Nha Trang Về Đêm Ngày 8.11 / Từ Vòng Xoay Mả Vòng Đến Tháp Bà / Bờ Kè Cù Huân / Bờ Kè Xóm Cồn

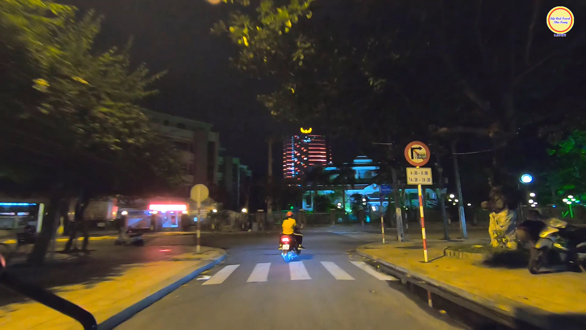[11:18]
Và góc này là đường Pasteur giao nhau với Phan Chu Trinh. Em rẽ phải vị trí này thì đi trên con đường Phan Chu Trinh, và trước hình của chú chị bạn đó là đường Trần Phú, đại lộ Duy Tân khi xưa, ra khu vực biển.
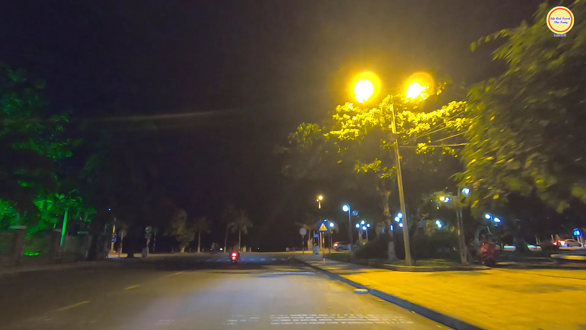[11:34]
Bên cạnh đây là công viên Yến Phi. Thì công viên Yến Phi này là một trong những công viên cũng vào mỗi năm
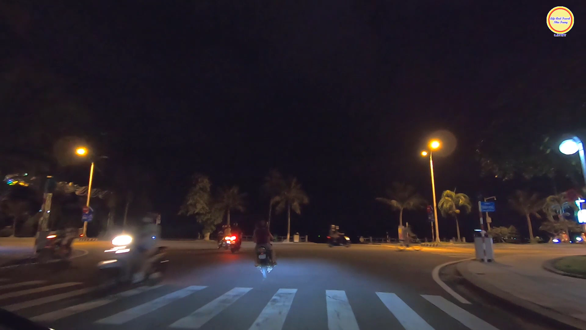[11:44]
là thường hay dành để trang trí hội hoa xuân. Vị trí này nếu cô chú chị bạn về phải thì sẽ đi trên con đường Trần Phú về lại trung tâm của thành phố, về hội trường, quảng trường, tháp Trầm Hương. Còn bây giờ em mời cô chú chị bạn rẽ trái, lưu thông tiếp trên con đường Trần Phú này, đại lộ Duy Tân khi xưa.
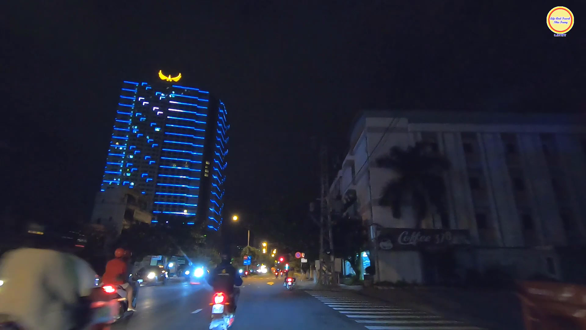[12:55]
bộ trên vỉa hè đó cũng rất là tuyệt vời. Đây, ngay vị trí này là gần nhà khách 378 này của Bộ Công an quý vị. Ngày nay thì khi xưa nó là ngay vị trí bên tay tay phải của chú Triệu Bạc. Thì khi xưa đó là nhà của bác sĩ Alexander Yeltsin đã từng sinh sống. Dạ. Bên cạnh đó là cái công viên Alexander Yeltsin.
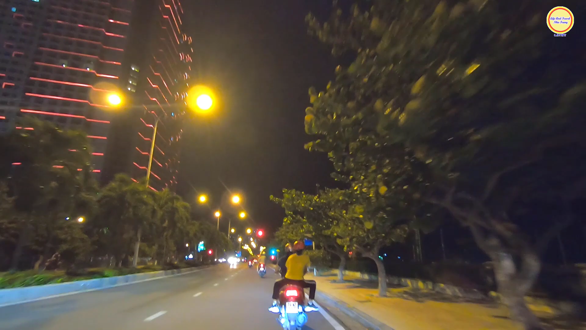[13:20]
Thì đoạn này là cái sân bóng chuyền, bãi biển. Ở bên mé tay trái của chú chị bạn đó là một cái tòa nhà rất là đẹp, đó là tòa Mường Thanh Luxury, nằm ngay góc này là của đường Sông Cồn.
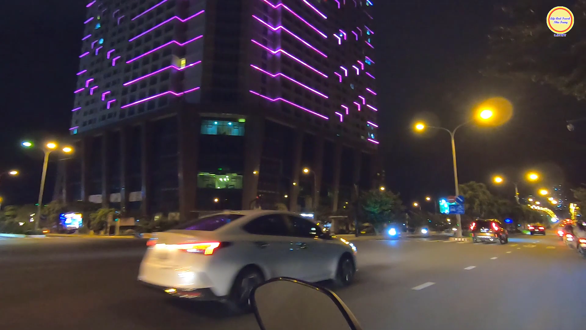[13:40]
Nếu cô chú chị bạn rẽ trái thì sẽ đi vào con đường Sông Cồn, ra ngay vị trí của giao với đường 2 tháng 4, ngay góc của cầu Hà Ra.
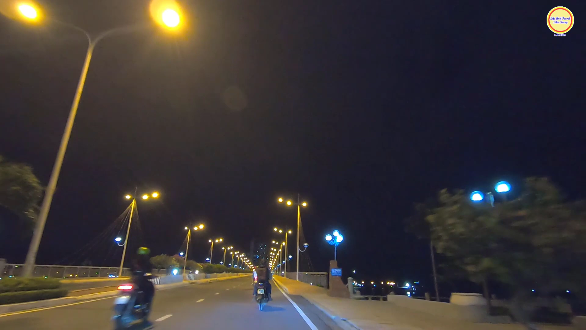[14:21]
Và trước hình cô chú chị bạn đó là cầu Trần Phú.
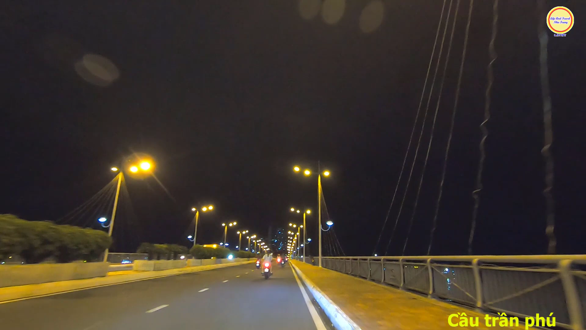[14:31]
Thì cầu Trần Phú này hôm nay về đêm chỉ bật đèn để đi đường thôi, cho nó sáng thôi. Còn đèn trang trí các cái dây đèn led hình chớp nón thì không có bật.
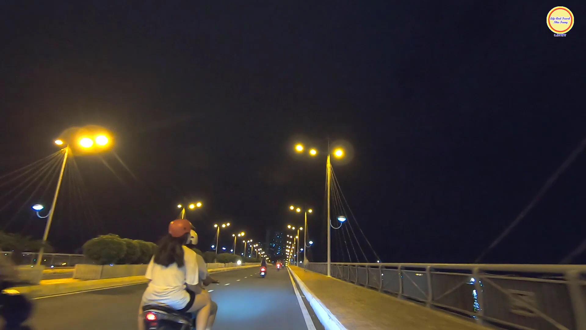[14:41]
Nếu đi mà bật các cái dây đèn led nhiều màu này lên cũng đẹp lắm. Dạ. Thì cái cầu Trần Phú này cô chú chị bạn khi đi trên bên vỉa hè nó rất là mát, tại vì cái cầu này nó cao. Thì khi đứng trên cái cầu này, đứng giữa cầu có thể phóng tầm nhìn về phía trung tâm, có thể thấy được hàng loạt những cái tòa nhà cao tầng nằm dọc trên đường Trần Phú, về đêm rất đẹp.
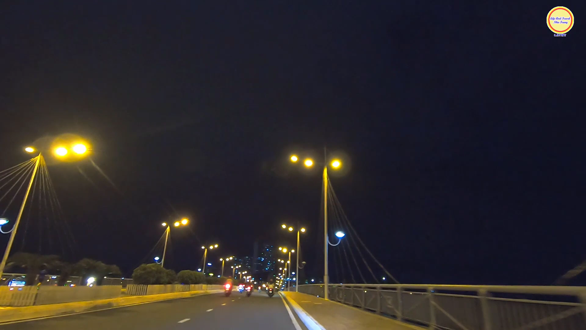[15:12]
Và đặc biệt là một số khách du lịch họ rất thích đi dạo trên cái cầu Trần Phú này, bởi vì khi đi ngang qua cây cầu này rất là mát quý vị. Thì cầu Trần Phú này con đường nó cũng rất là rộng, chính giữa là dải phân cách của các cây bồ hoa, nó cũng tựa tựa giống như cầu của Bình Tân.
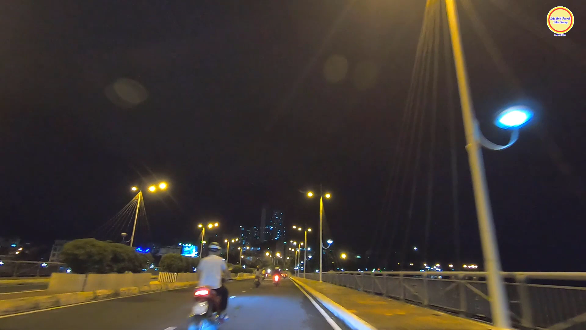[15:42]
Thì khi cô chú chị của bạn lưu thông khỏi qua khỏi bên kia của cầu Trần Phú thì nó thuộc con đường Phạm Văn Đồng rồi, và đi thẳng hết con đường Phạm Văn Đồng thì cô chú chị bạn sẽ ra khu vực Hòn Chồng.
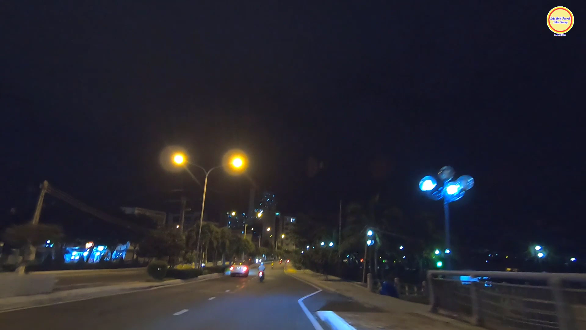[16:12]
Dạ, qua mé bên đây thì bên tay phải của chú chị bạn cũng có một cái công viên gọi là công viên bờ biển phía bắc cầu Trần Phú. Thì nằm gần vị trí công viên này thì cũng có nhà trưng bày Yến Sào, Sanet Khánh Hòa.
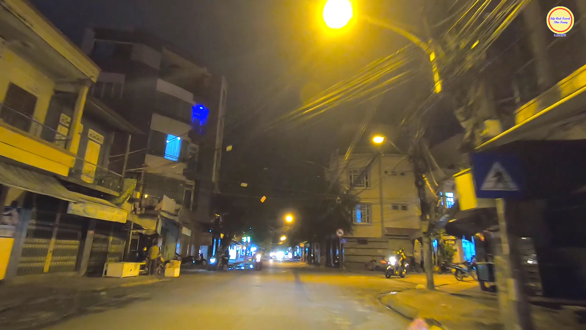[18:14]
Nó là một con đường chuyên dành cho du lịch và cũng chuyên dành cho ăn đêm, ăn uống về đêm nhộn nhịp lắm. Và góc này là đường Lạc Thiện giao nhau với đường Tháp Bà. Nếu cô chú chị các bạn rẽ qua con đường Lạc Thiện thì hướng đi thẳng sẽ đi xuống khu vực của con đường Nguyễn Đình Chiểu thôi, lên dốc Đại học Nha Trang rồi quý vị.
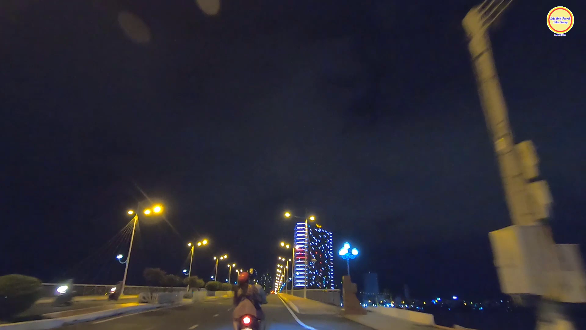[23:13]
Để qua bên kia sẽ là con đường Trần Phú, đại lộ Duy Tân khi xưa. Về đêm dạo trên cây cầu này cũng cảm giác rất là thư thái và thoải mái vậy.
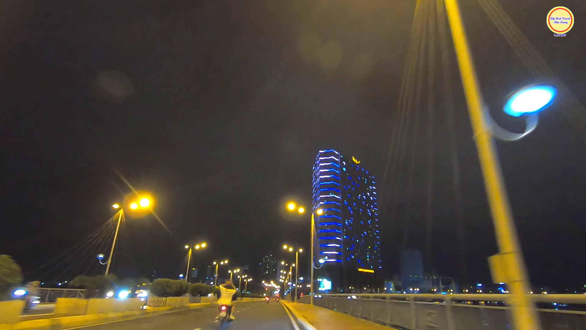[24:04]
Cho nên là lúc mà du lịch còn nhộn nhịp thì cái cầu này nó cũng khá là nhộn nhịp. Và ngày nay thì đi cảm giác nó bình yên hơn. Đây cũng có một số người họ đi bộ tập thể dục rồi nè, dạo mát.